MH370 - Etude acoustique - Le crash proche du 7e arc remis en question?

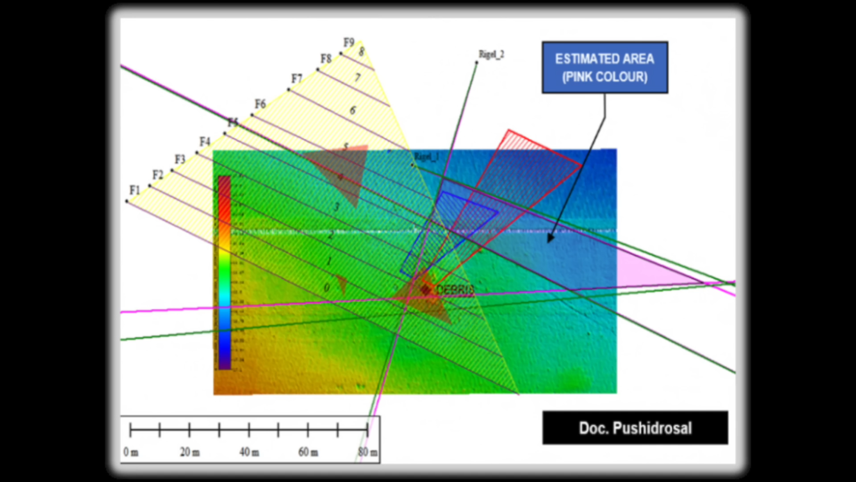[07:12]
autour de la position supposée de façon à obtenir plusieurs relèvements afin de resserrer la zone à rechercher. Dans le cas ici, les micros sont immobiles mais vous comprenez déjà un peu le principe de base. Comme on peut le voir sur cette image,